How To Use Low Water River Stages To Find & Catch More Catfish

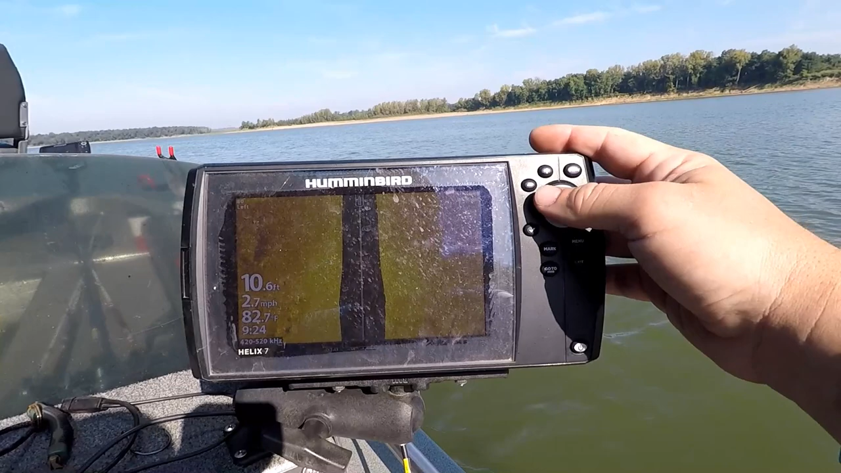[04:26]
On screen: depth 10.6 ft, speed 2.7 mph
got my hummingbird screen here see if you guys can see this you can just now see that jetty starting to
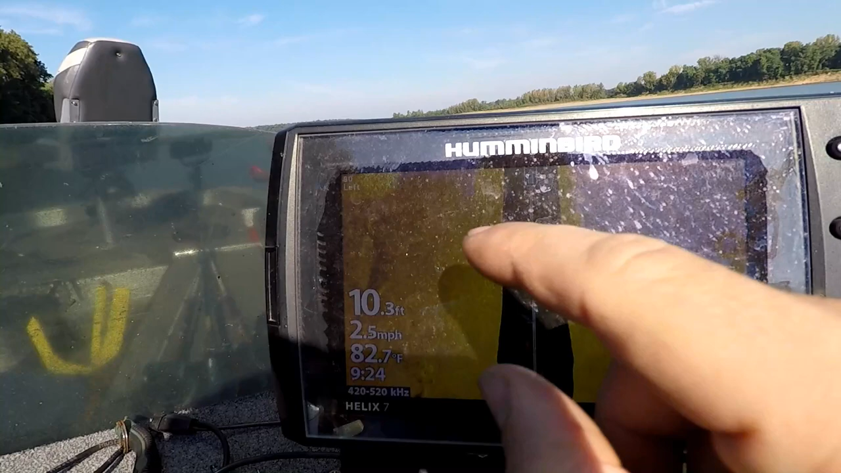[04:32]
On screen: depth 10.3 ft, water 82.7°F, speed 2.5 mph
come onto the screen I'm running the side imaging now if you're running a hummingbird unit I'm sure the Laurences and the garments are about the same but I'm
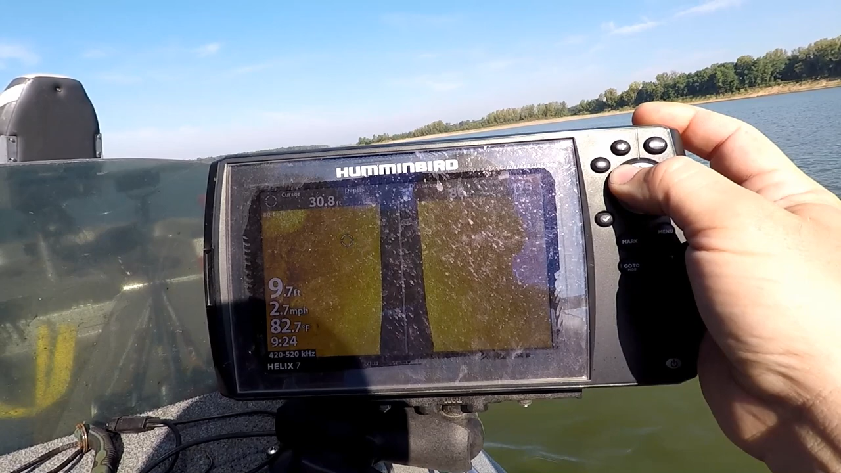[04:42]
On screen: depth 9.7 ft, water 82.7°F, speed 2.7 mph
not familiar with those on the hummingbirds we can take and hit our cursor bring our cursor over to mark that it will just hit that mark
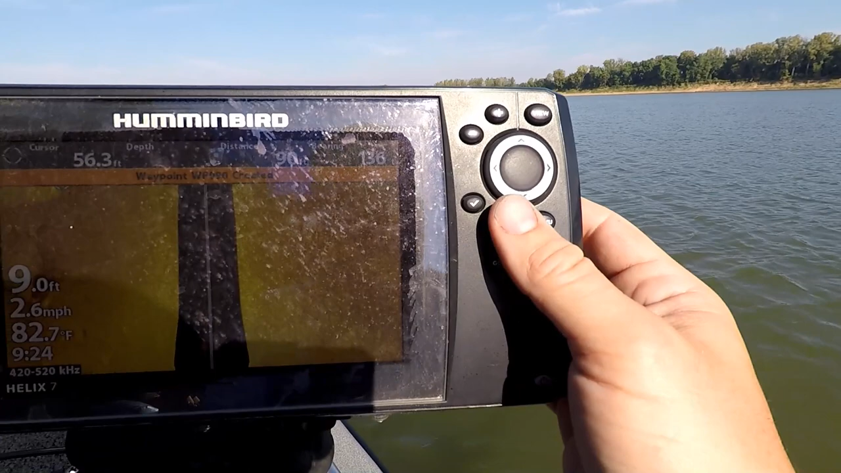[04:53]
On screen: depth 9.0 ft, water 82.7°F, speed 2.6 mph
button and now we have that mark that waypoint is marked perfectly